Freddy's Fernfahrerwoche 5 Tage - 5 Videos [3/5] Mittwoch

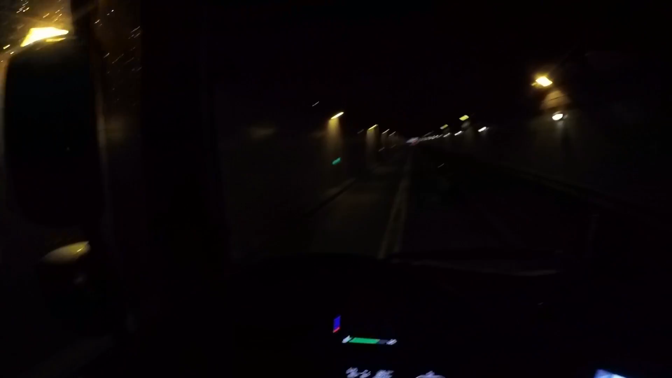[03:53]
Das hier ist so ein richtiger Scheißtunnel, der ist nämlich richtig eng.